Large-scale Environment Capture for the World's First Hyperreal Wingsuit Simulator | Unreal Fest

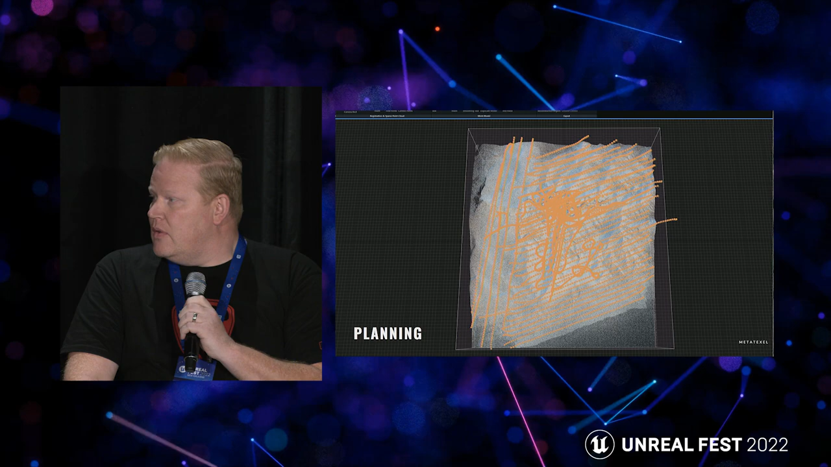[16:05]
And that inside where the spaghetti is, like, that was the most important part for us at jump, yeah. You know, because that's what you're going to be flying right next to. So that detail was absolutely critical for us to get.
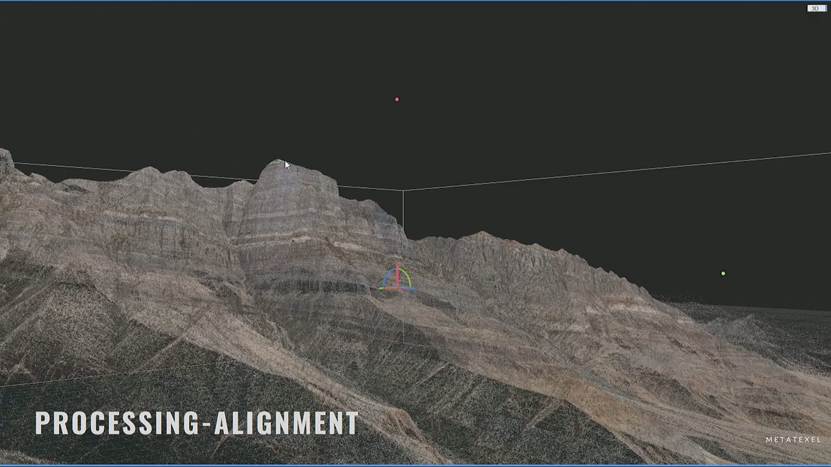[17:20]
There's a bit of stabilization in that circular contraption underneath. Once we got all the images back from that, then you move into the alignment phase with Reality Capture, dealing with all the images.
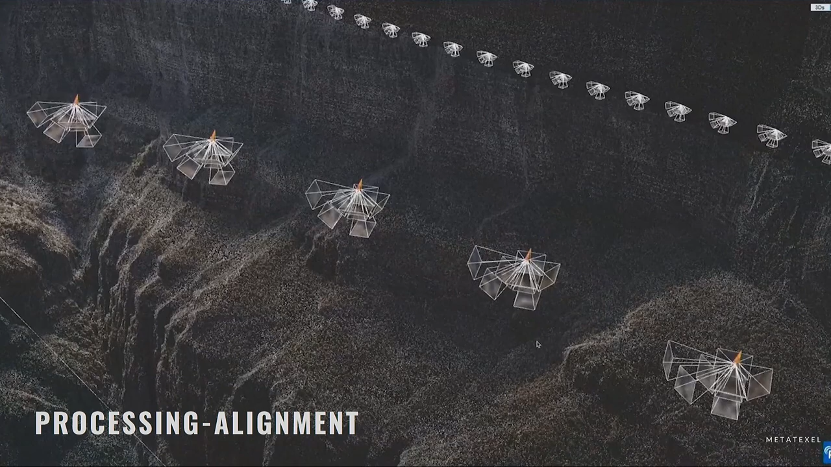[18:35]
So as you can see, these camera positions are kind of tied together, and they are really accurate. So that is what the accurate GPS information is doing with alignment.
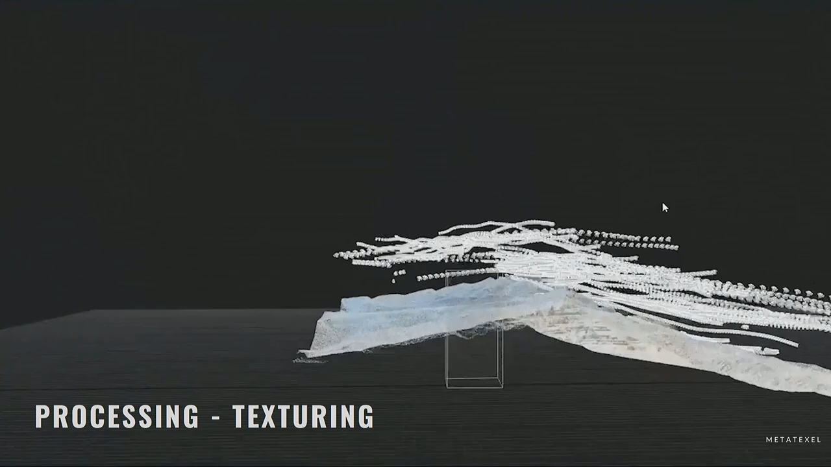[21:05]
And then I tailored the whole pipeline to Ryan's use case,
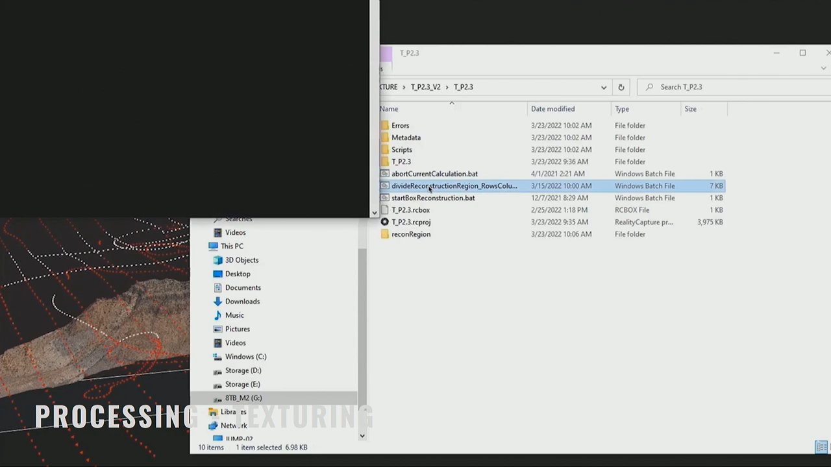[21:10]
because you can basically create certain actions in an automated way, so all are applied per reconstruction region.
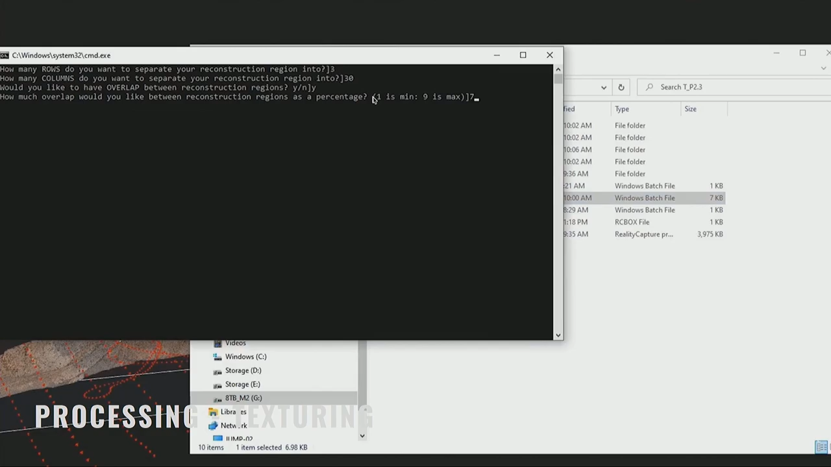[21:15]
So you can do something like filtering selection of the region,
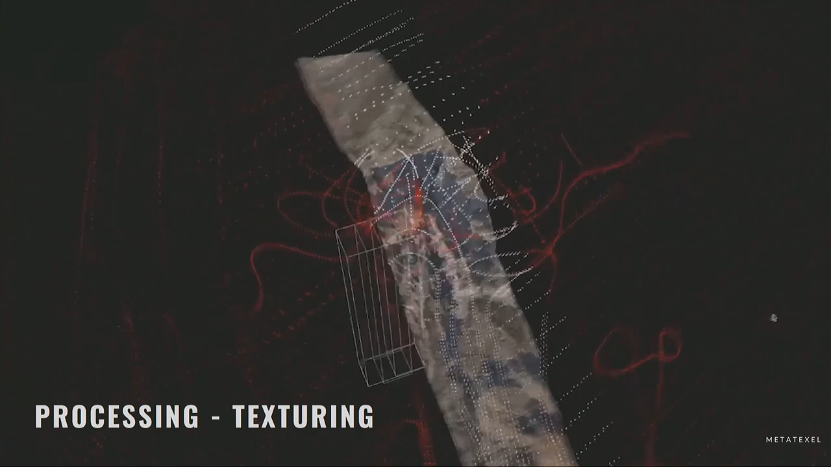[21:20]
so you are basically just isolating that part,
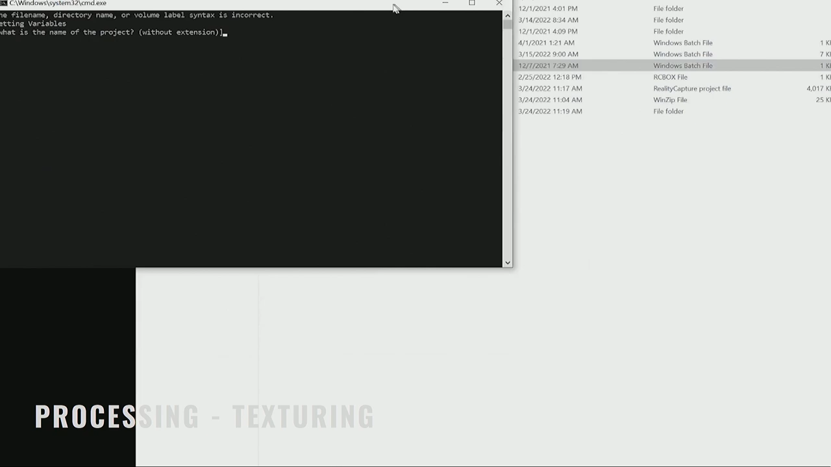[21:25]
then you can apply textures to it, then export it, or you can do some post-processing, basically anything you need.
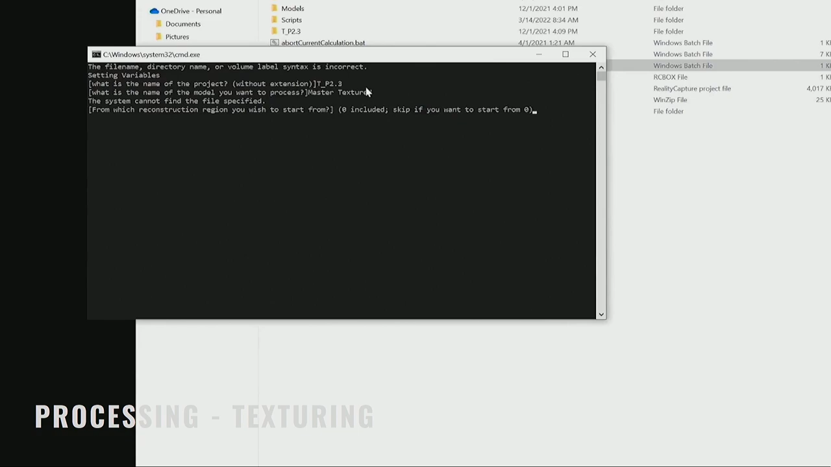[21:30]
And this is how it actually worked.
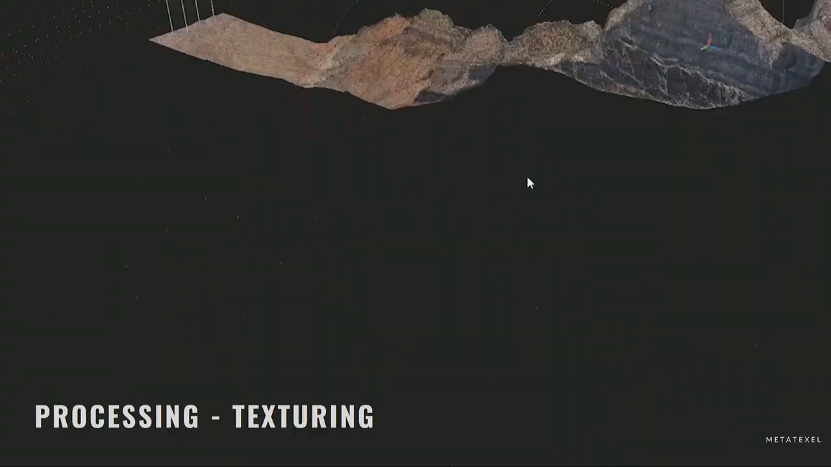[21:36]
We calculated all the smaller reconstruction regions from these five slices, and then applied textures,